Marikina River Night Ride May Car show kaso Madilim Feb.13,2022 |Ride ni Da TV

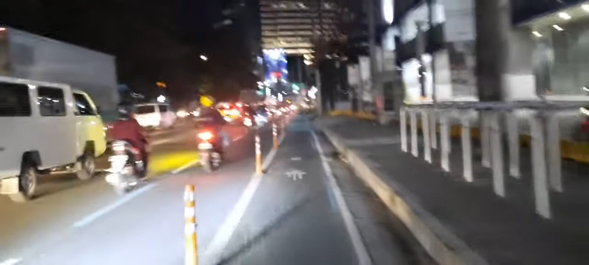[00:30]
pero hold up lang baka ilahin bigla siya malapit na tayo
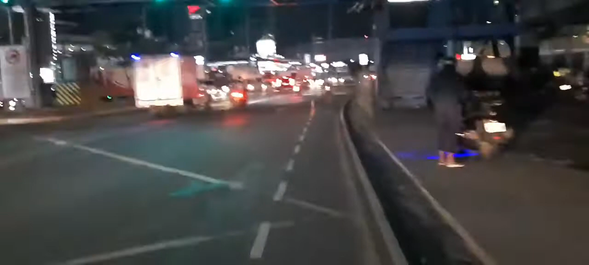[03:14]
Kaso maraming mga pasaway na mga motor. Minsan lumadaan sila sa bike lane, lalo pag traffic.
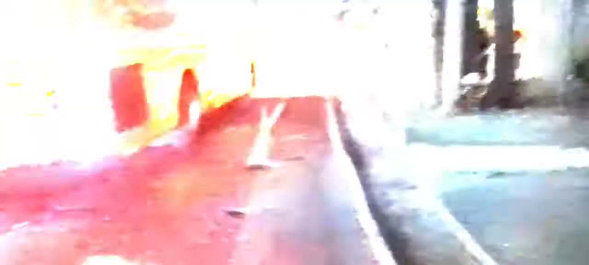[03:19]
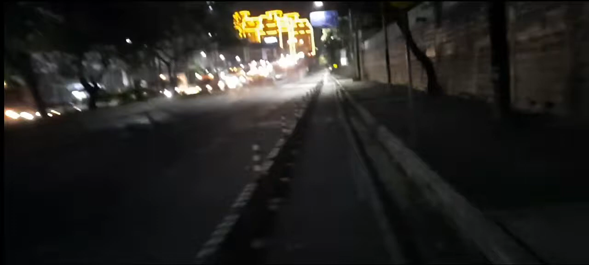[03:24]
Nakatakot, mag-isa lang kasi ako. Pero may mga maliwanag naman. Pero may mga area talaga na madilim. Continue on C5 for 3 kilometers. Safe naman kasi may mga dumadaan ng mga polis. Takot doon kanina. Sobrang dilim. May ganda dyan eh, no? Oh. Okay. In 400 meters, continue on to our 5. Atakot ko na ako. Aabol natin si kuya guys para meron tayong kasabay. Pero sobrang bilis.
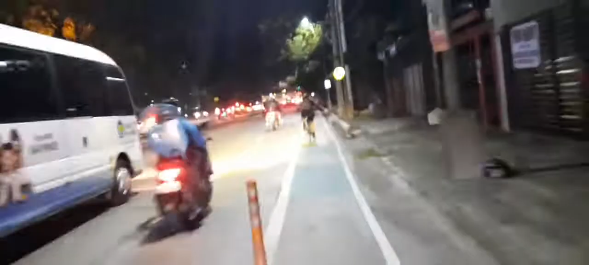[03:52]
Pagod na ako ang aabol. May ambulansya.
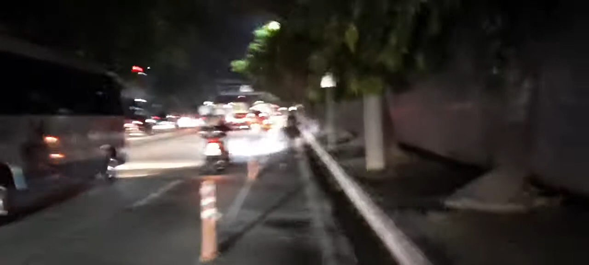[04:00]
Slowdown tayo. Wait lang, wait lang.